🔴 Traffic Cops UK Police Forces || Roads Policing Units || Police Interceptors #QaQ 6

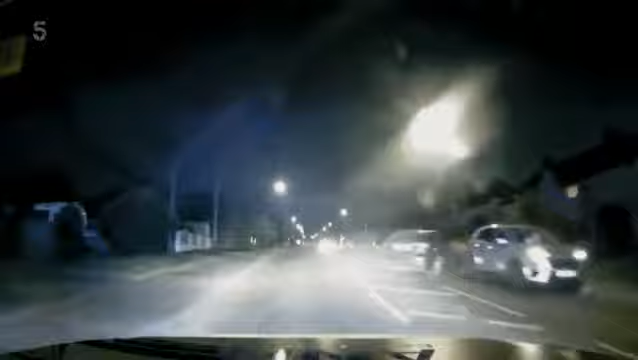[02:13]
Clips a parked vehicle. Refuses to give himself up. A brand new car. Pursuit.
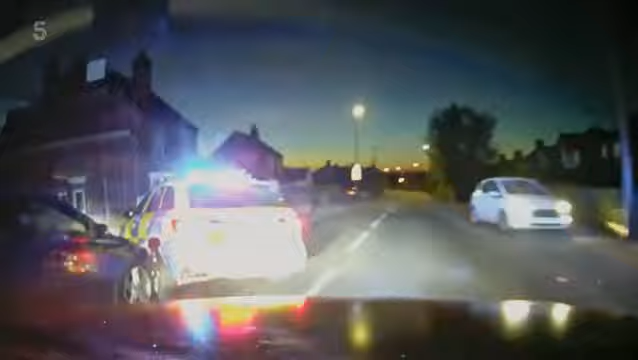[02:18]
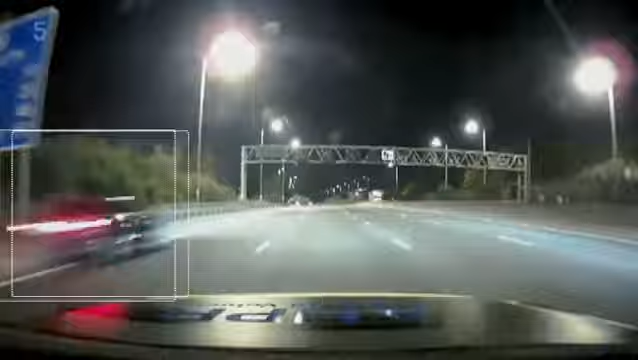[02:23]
Speed is 165. And a reckless joyrider. Close to killing one of our officers. Leads cops from six forces on a 100-mile chase.
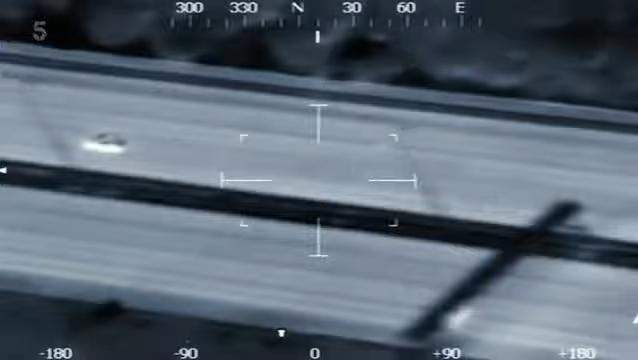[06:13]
because within minutes it was already passing through the next county.
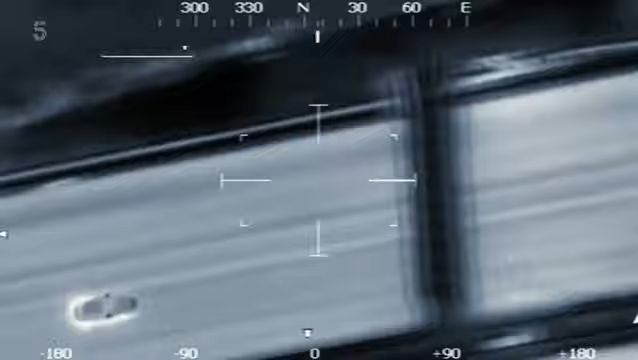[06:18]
Past 21, southbound. It's in the unlit section.
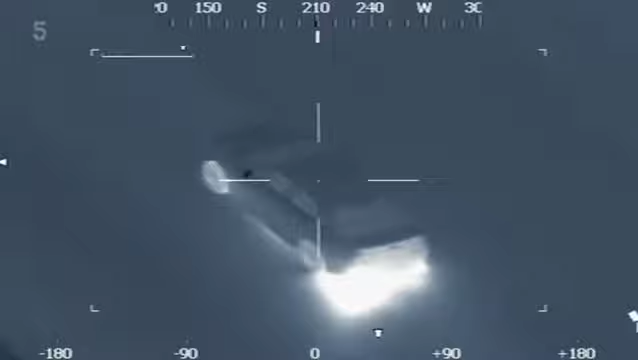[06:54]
Speed still 165. Still southbound. Lane 2, passing vehicles in lane 1.
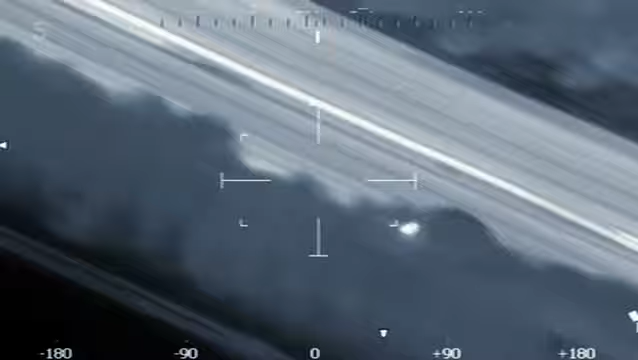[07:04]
We're only 5 minutes from junction 20. Probably got an hour at least.
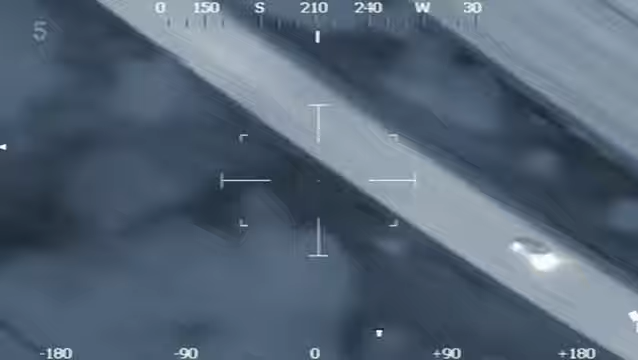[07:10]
4-6, it's off at junction 20.
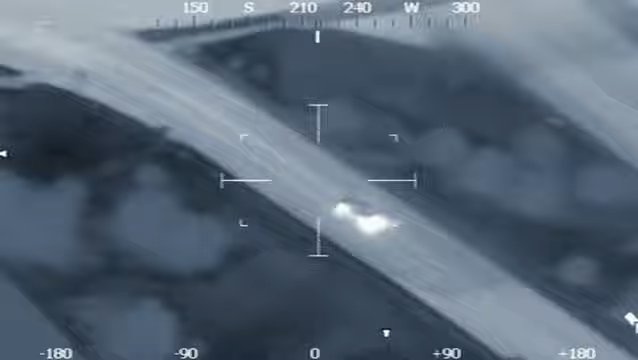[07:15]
Yeah, from pursuit, take the first-to-first, mark it harbour. With the car escaping, it's now speeding through residential areas.
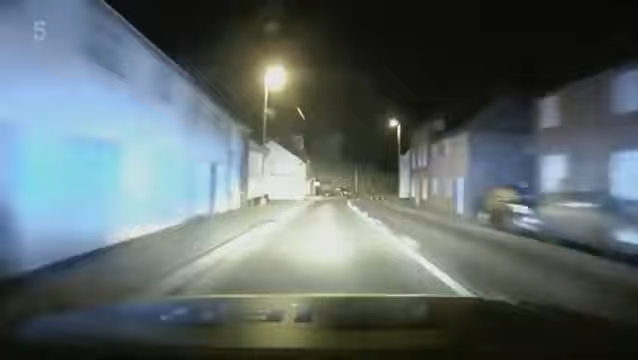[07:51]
I'm dropping my speed off. Still maintaining a high speed, so I'm close to it should it come to a stop or something was to happen.
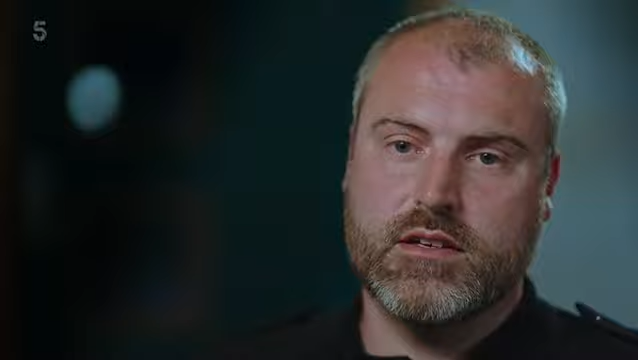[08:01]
But the main observations at this point are from the helicopter, and the helicopter will take over commentary. Airpass confirm, you've still got sight of the car.
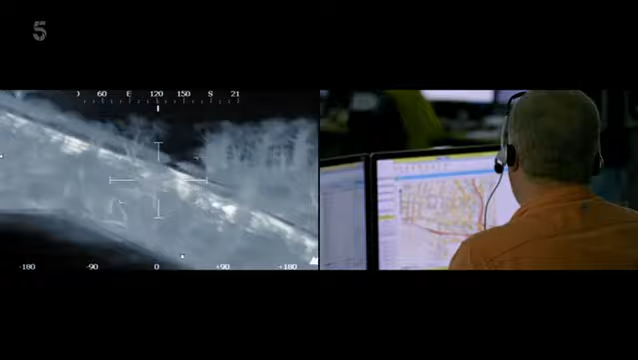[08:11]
Yes, airpass confirmed. Still got sight of the vehicle, it's just a long way ahead.
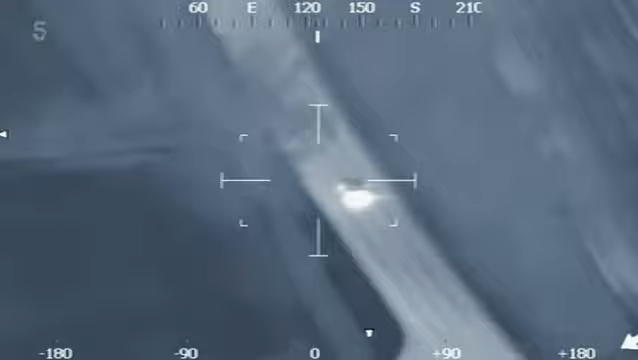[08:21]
He did momentarily begin to lose control, but it's now regained control.
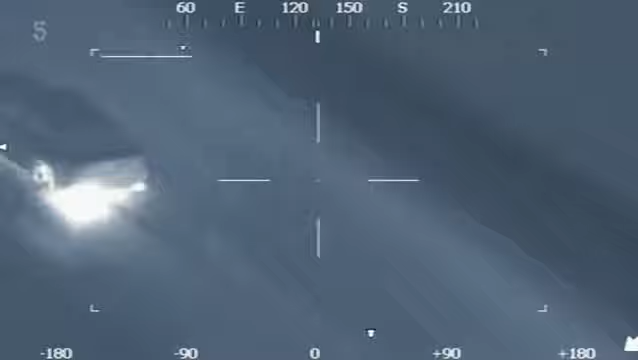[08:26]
Yeah, 4-6, I've still got tail lights in the distance.
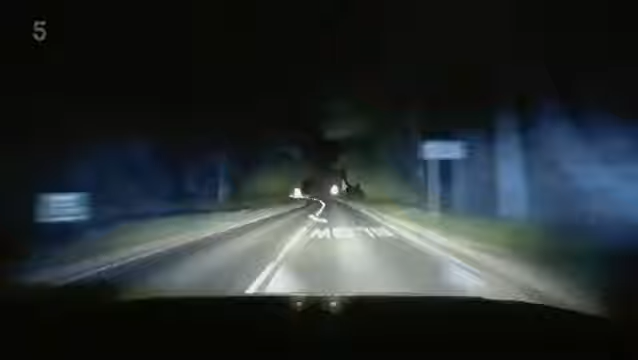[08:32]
Yeah, that's the target vehicle. It's now approaching Husband's Bosworth Village. There's a couple of options when it gets into the village.
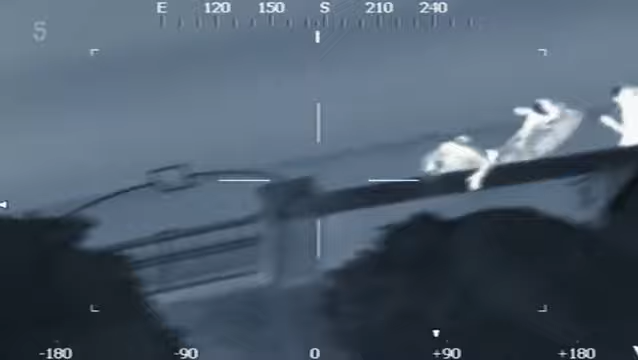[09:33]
They're just going into a garden in Faddingworth. I know that they don't know where they are.
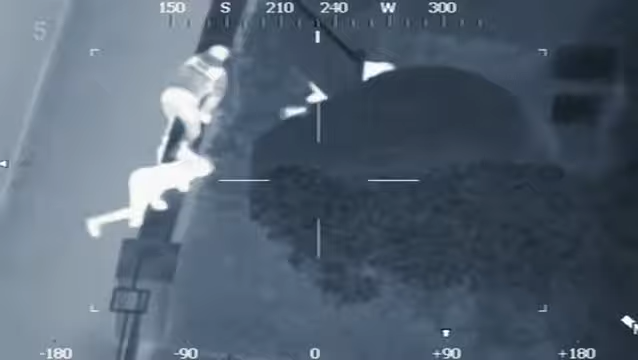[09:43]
I'm in the dark a little bit. I'm in Leicestershire now. This is a different county. I've never been here before. So I'm running into the unknown.
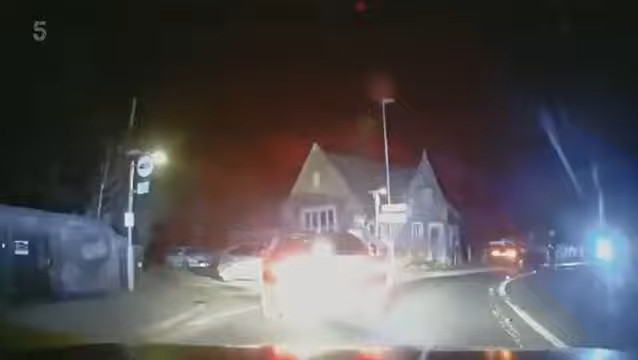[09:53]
With other units now arriving, Stuart helps coordinate officers on the ground. we can get cops around that U-shaped road around the back of the church.
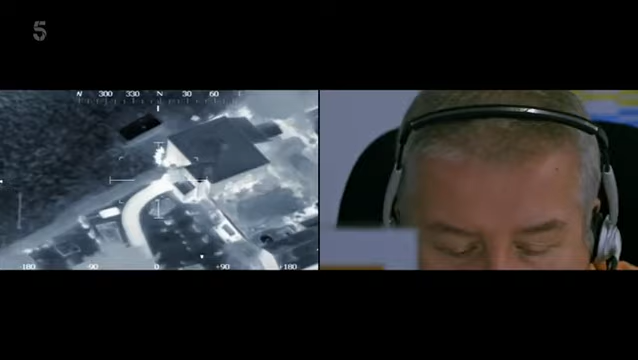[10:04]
We've got them locked in quite tightly.
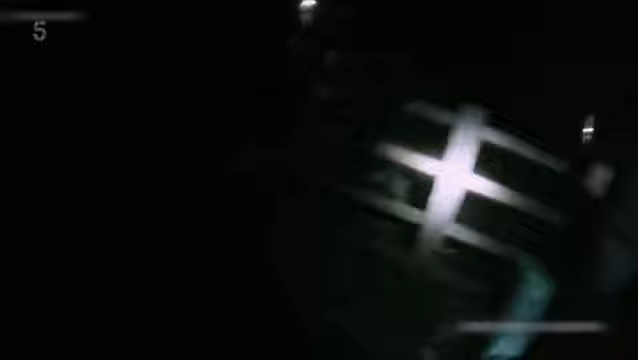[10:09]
Is there a dog on this tour group? Yes.
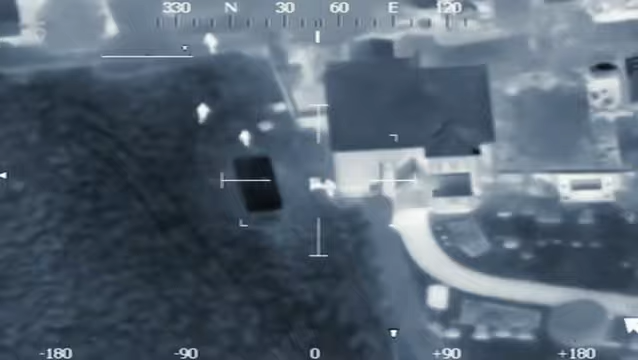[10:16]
As soon as you've got a helicopter, you may as well just stop.
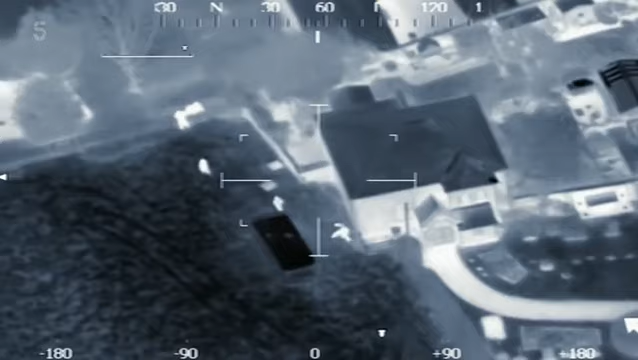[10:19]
There's no chance of getting away from a helicopter, especially with the thermal imaging, even through trees.
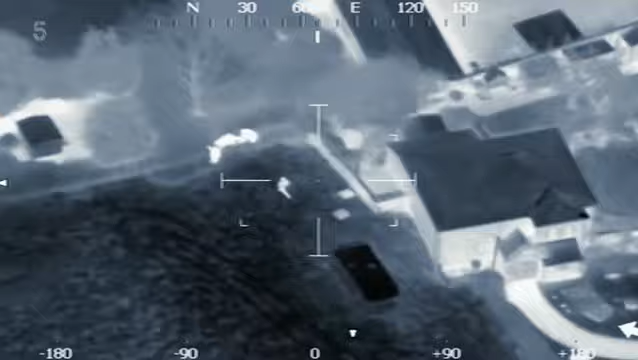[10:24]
You can even see where you've been with the heat signatures that you leave on the ground. There's no escaping.
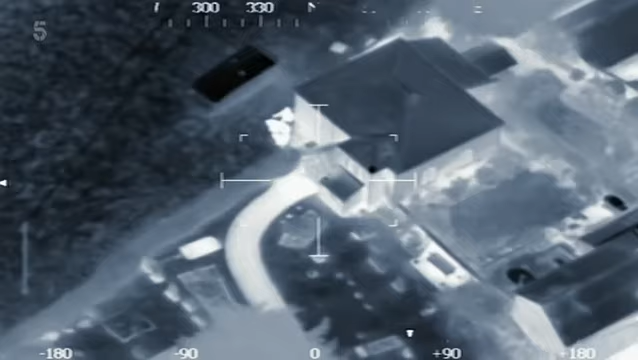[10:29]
They're hiding at the back of the church or trying to. There's a little shed.
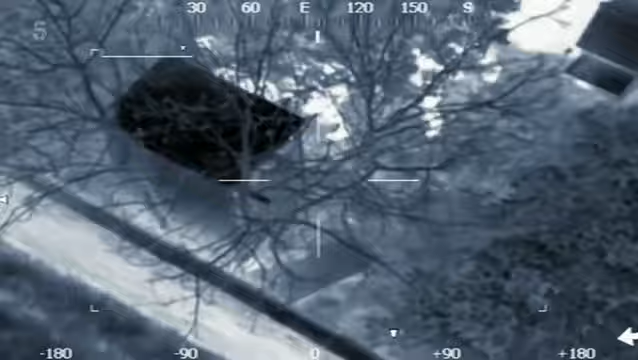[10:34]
Looks like they're going to try and break into it to hide.
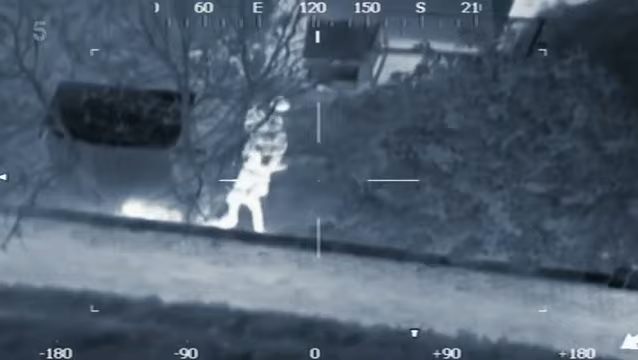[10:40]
The subjects are on the move. They're sneaking out.
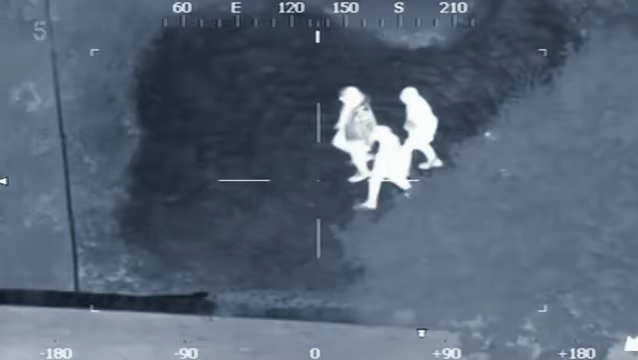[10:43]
There were five of them. We've lost one. We've got four inside.
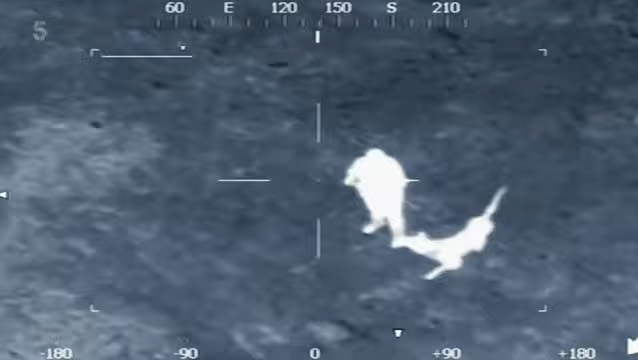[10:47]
We need to know where that is.
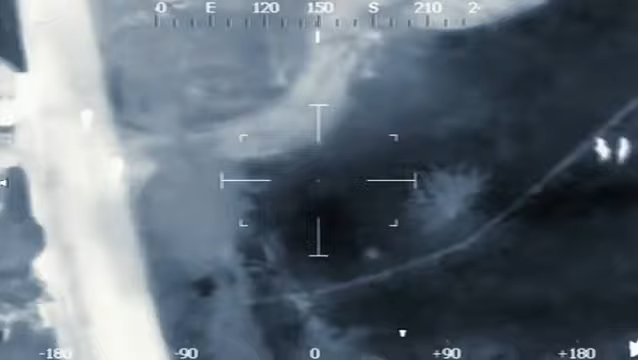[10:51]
Two cops on the road, just to your left. Now, they're there, look.
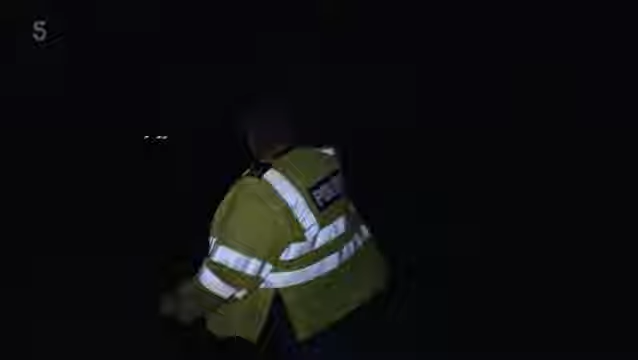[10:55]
Walking towards you now, on Station Road.
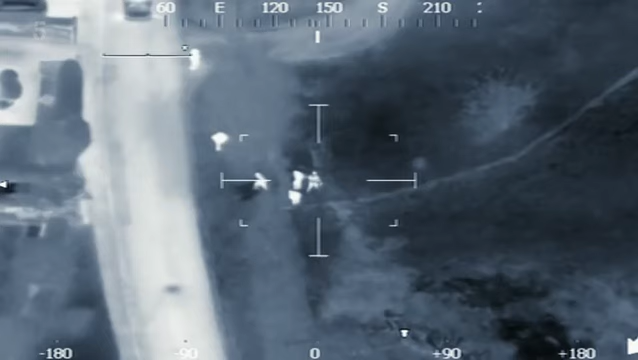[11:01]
That's them.
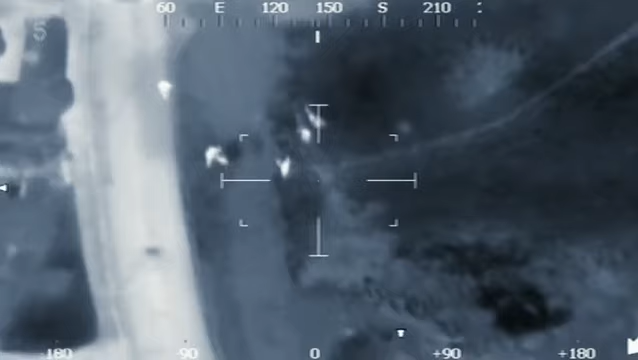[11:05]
Place your hands in the small of your back, now! I went and arrested every person.
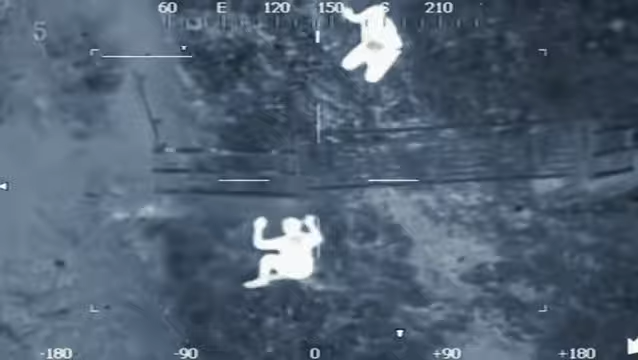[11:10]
Some of them were a bit lippy towards me. It was just like we were putting him out.